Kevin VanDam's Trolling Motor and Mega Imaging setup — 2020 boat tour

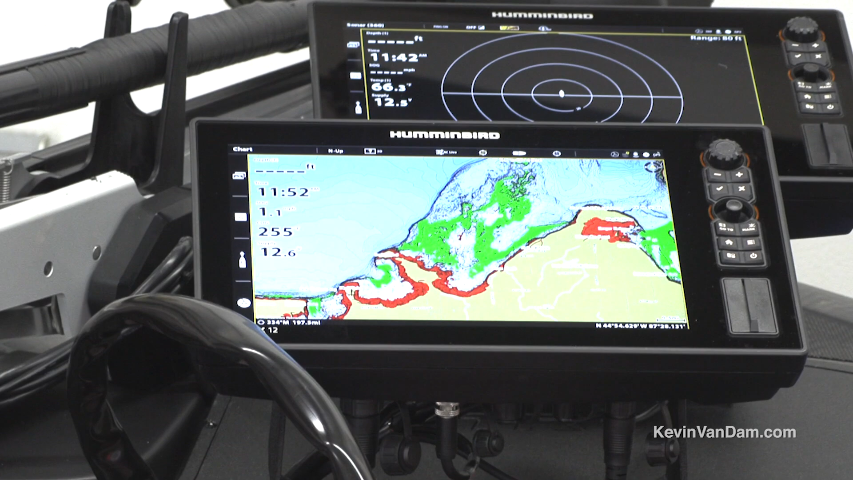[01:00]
stacked here on the front and these are the foundation of
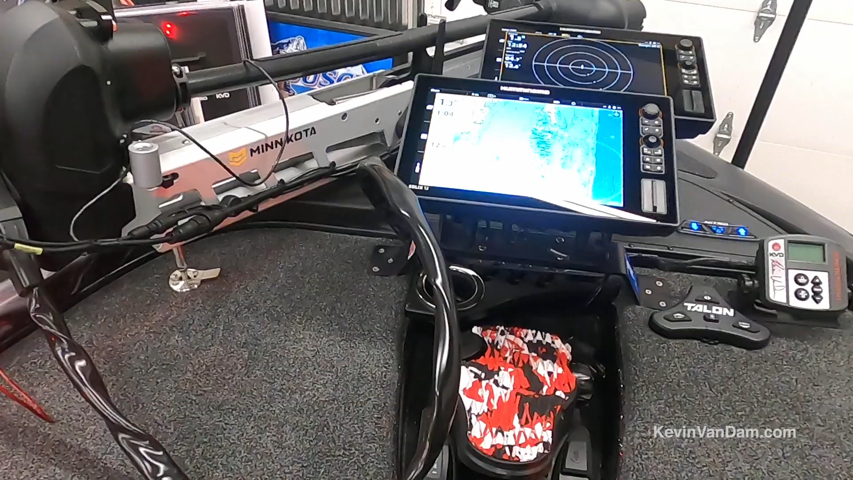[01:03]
what I use this is where I spend